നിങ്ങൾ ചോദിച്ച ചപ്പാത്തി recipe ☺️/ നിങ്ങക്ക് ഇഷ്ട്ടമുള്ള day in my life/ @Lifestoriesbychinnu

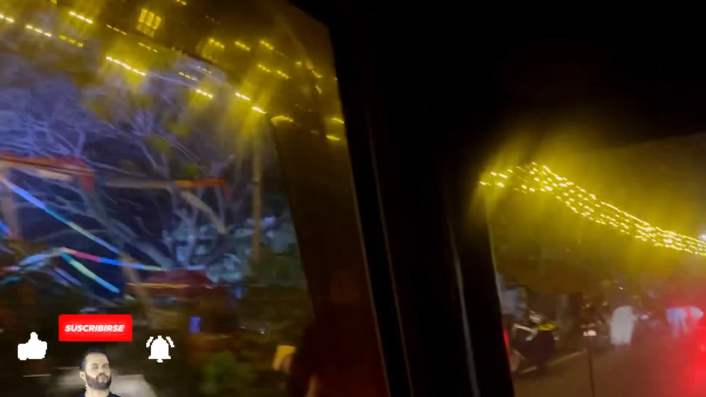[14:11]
പിന്നെ ഈ ഒരു വീഡിയോ ഇപ്പം വേൾഡ് കപ്പിൻ്റെ ഭാഗമായിട്ട് ഫറോക്ക് നല്ലൂരങ്ങാടിയിൽ ഫുൾ ഡെക്കറേറ്റ് ചെയ്തതും കളി കാണാൻ ആൾക്കാരൊക്കെ ആയിട്ട് ഫുൾ തിരക്കായിരുന്നു കേട്ടോ നമ്മൾ ആ വരുന്ന ടൈമിൽ.